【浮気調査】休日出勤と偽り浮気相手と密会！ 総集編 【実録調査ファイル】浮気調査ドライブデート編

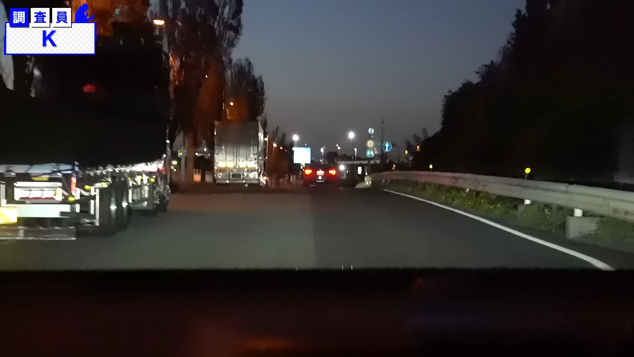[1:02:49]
丸一も後ろね。 アクアラインか。高速入り口、アクアラインですかね。 高速入ったら3倍速くなる。 3倍。
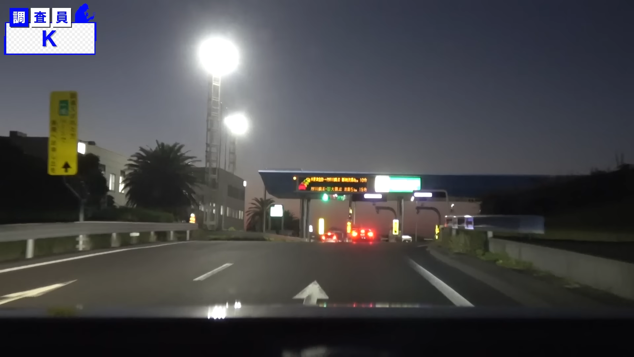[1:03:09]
あ、ごめん、前入れて。ごめんね、大事なセリフしたときに。 2倍。 3倍速いんだ。 3倍 最悪は。
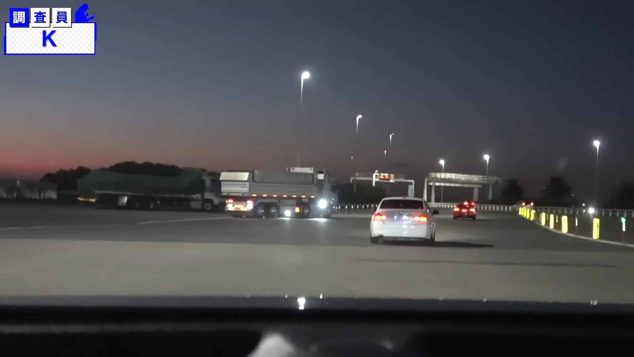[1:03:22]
3倍。ダンプ来てるから気をつけてね、左から。 はい。
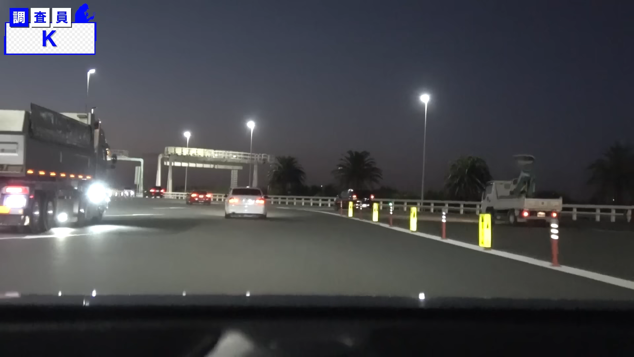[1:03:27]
で、本線合流、こっちは間1で行けてる。2車線の左側。
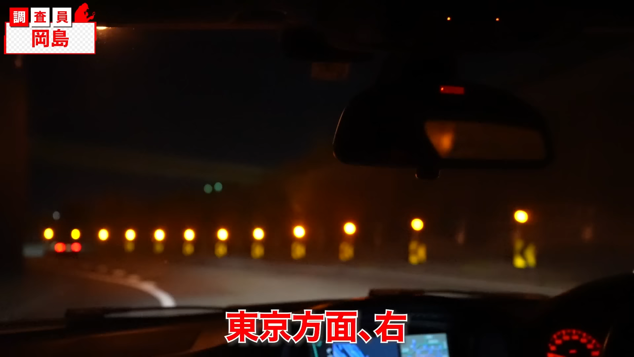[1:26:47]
で、分岐は、東京方面、右、東京方面。 ちょっとスピード上がりましたよ。 了解。じゃあ、どこレーン、真ん中？
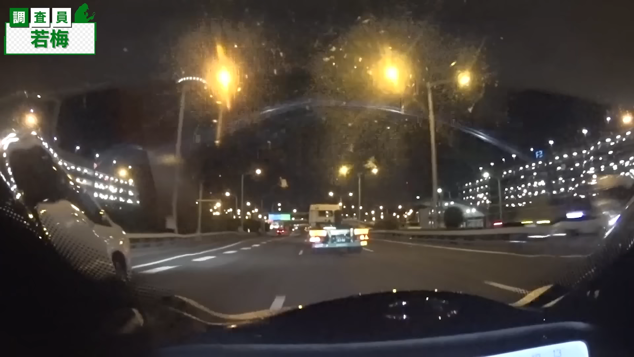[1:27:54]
トレーラー挟んで間行って。了解。分岐空調中は入らず本線、湾岸線行ってる。了解。大井まで 1.1 キロね。 了解。 はい。足料金でも近いから詰めるよ。 了解。 で、バイクで間1、真ん中で。
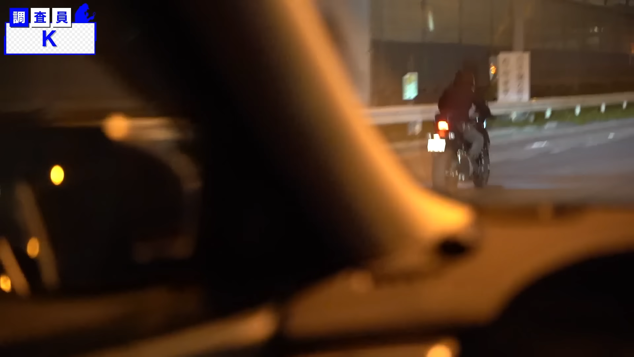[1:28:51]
あ、真ん中 で。真ん中戻ったね。うん。 で、真ん中。 バイクで見れます？ うん、トラックが入っちゃってるから、左側から見る。
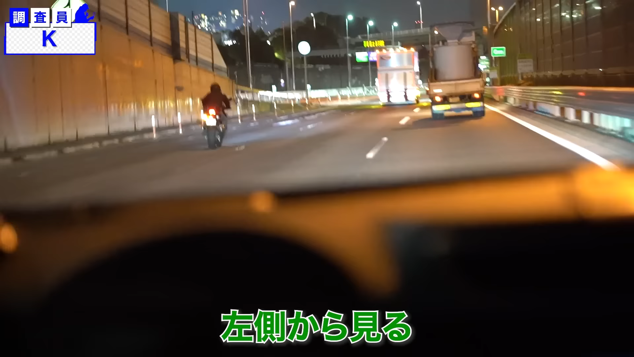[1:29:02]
了解。 まあ、トラックの前で、ね、真ん中で。 距離空いてます？ いや、そんなに空いてない。 了解。 臨海副都心600、看板の下通過。 了解です。
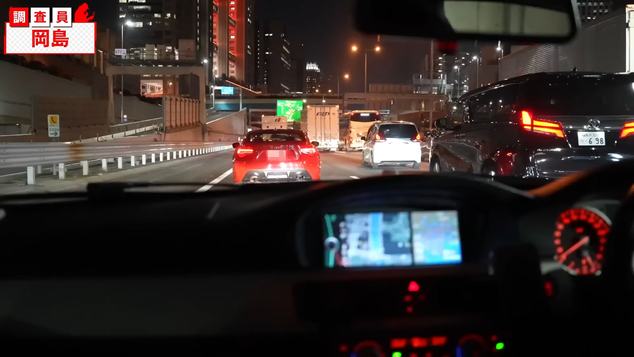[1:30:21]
お台場で降りんのかと思って。両方でお台場とかがあったから。 フジテレビ赤いですよ今日。 あ、赤いね。 本当だ。 フジテレビ赤いね。はい。撮ってる。 今こいつ3倍早くねえな。 はいですね。 じゃあこれからだよ。 これからなんですか。
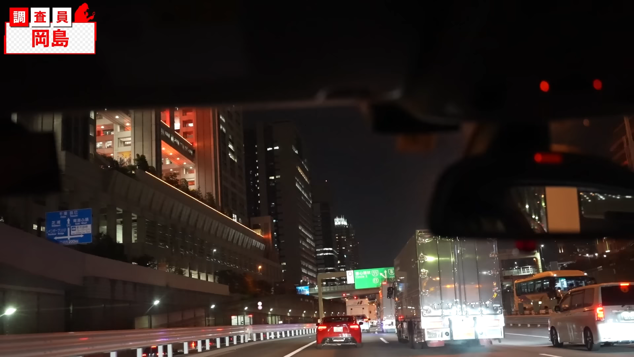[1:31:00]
なんだろう、なんか携帯いじってるとああやってフラフラ走る人多いんですよね。あー、トラック入っちゃった。間1年。 はい、 了解。 いつでも行ってる。 右に来れば分かるようにしてる。左ちょっと丸にでカバーして。 了解。あー、左寄ってる。左に行く。左。 左？了解。 レインボーブリッジか。
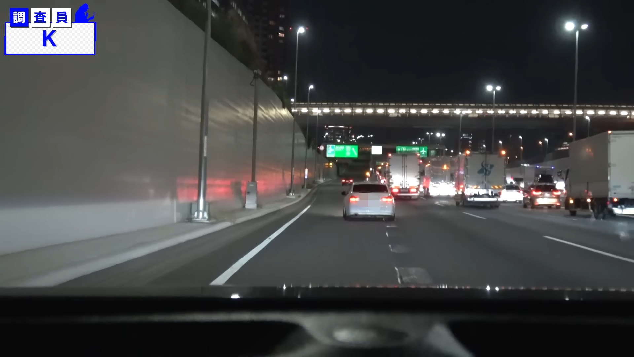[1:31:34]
おう。 全然車がいない。ちょっと間開けるよ。 はい。 こっから一番スピード出してくるかもよ。バイク合流だからもバイク前出るよ。 了解。 合流か、了解。
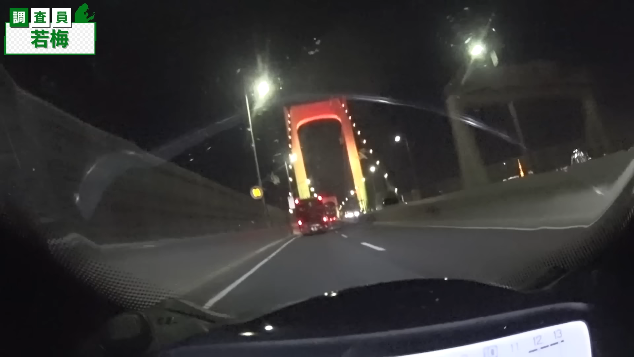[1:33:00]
右に行ったから、で、 少し 距離空いてるから。 了解。 最近は最大級の左側、右から回ってくれれば前を出る。 了解。バスの前の前 で、差し越えて右カーブで差し進むランの合流だね。
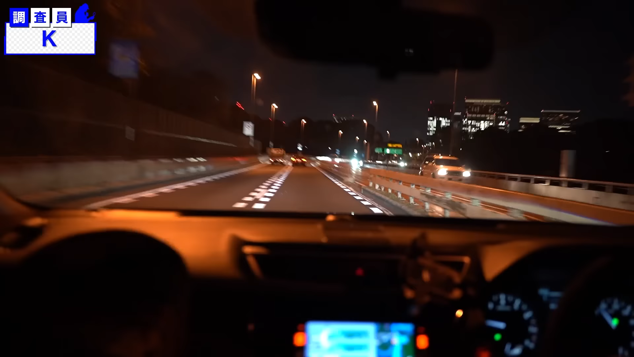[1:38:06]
左ウィンカー、トラックの前、分岐は本線。 ああ、了解。
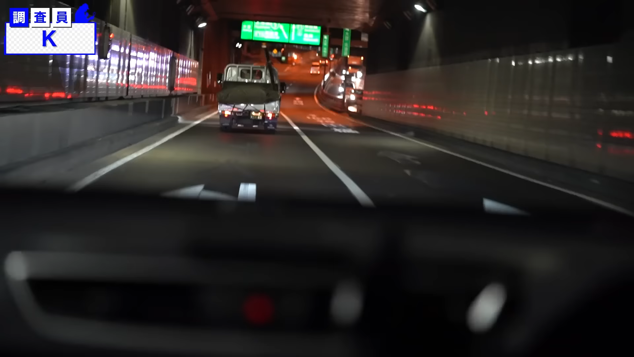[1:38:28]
で、ここの分岐もまっすぐ箱崎方面。 バイク了解ですよ。 了解。ちょっと緩くなりましたね。
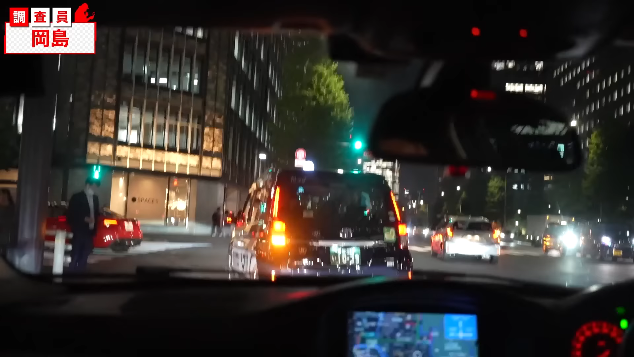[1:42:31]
今左ね、曲がった先100が赤で待ちになりそう。 了解。 あ、今青に変わった。信号は今青に変わって、同信号は通過。2車線で右側ねから1個左に移ったね。 了解。 まあ、その先の信号が赤でまた待ちになる。 まるに了解。 ずっとそのまますぐで1個目の信号で赤回って
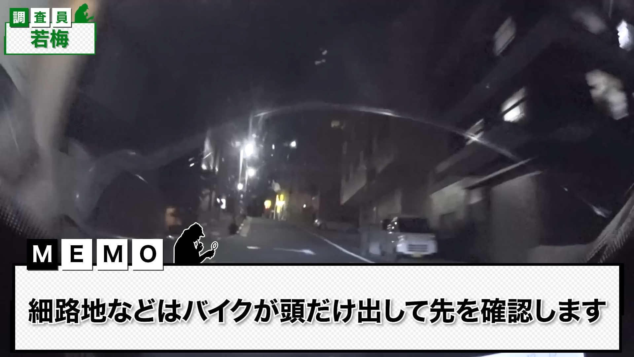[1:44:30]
はい、 上り切って確認時青、右ウィンカー、1個目の信号右。これ何か、なんだ、負けとしてるのか目的地があるかどっちかだ。信号右曲がって1個目の信号で赤待ち。 先頭で待ちだね、待ち待ち一応。この辺、湯島のホテル街っちゃホテル街だね。
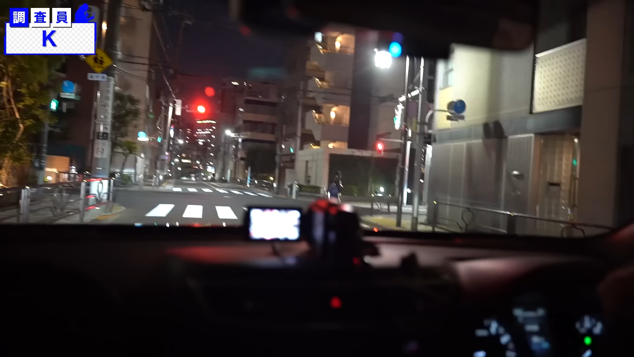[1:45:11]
了解。 で、その先信号はなし。まあ、ブレーキ踏んでる。ブレーキ。あ、右ウィンカー。ほら、ホテルだ。ホテル。多分ホテル、一回通過で見ちゃうから。
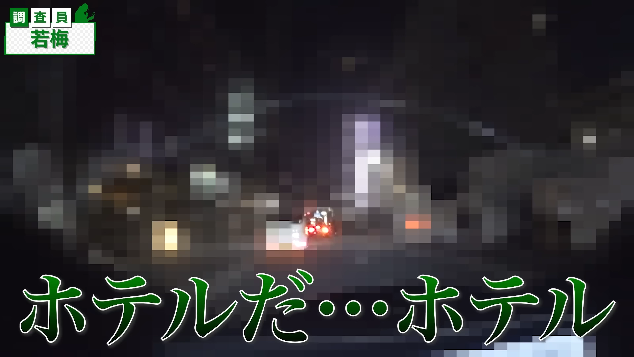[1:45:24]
あ、 あ、ホテル、ホテル。 電車が路地を右。 了解。
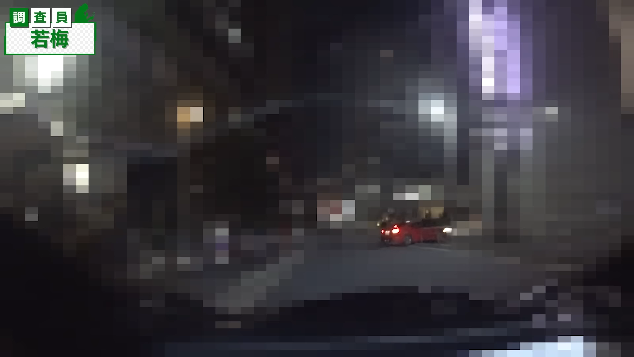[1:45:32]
ちょっと見ちゃうね。あー、で、P 入ってく。路地右、右手が P。 了解、了解。了解。こっち、こっち、あれ、立ちで見ちゃう、立ちで見ちゃう、立ちで見ちゃう。